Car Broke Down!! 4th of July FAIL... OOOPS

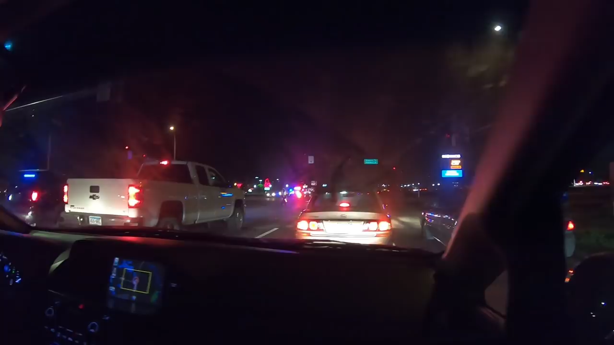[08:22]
I don't mind, Mom. Sticking out the top. What's that? A map of where we're going. Mom, the light is broken.
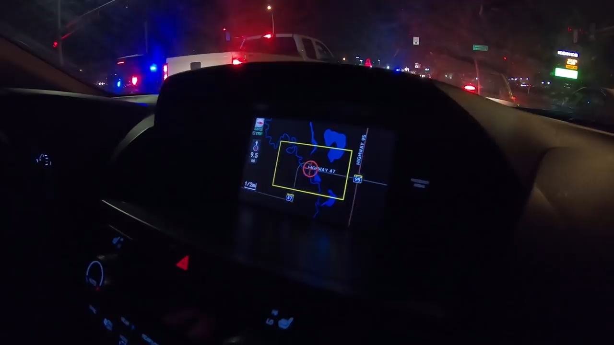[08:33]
So we'll be going here any minute. Oh, people have to cross the road. That was what, like 15 minutes of fireworks? Yeah. Something like that? 20 minutes. Yeah. Tomorrow will probably be better. Flickerbirds is actually pretty good, normally. Well, well, well, YouTube.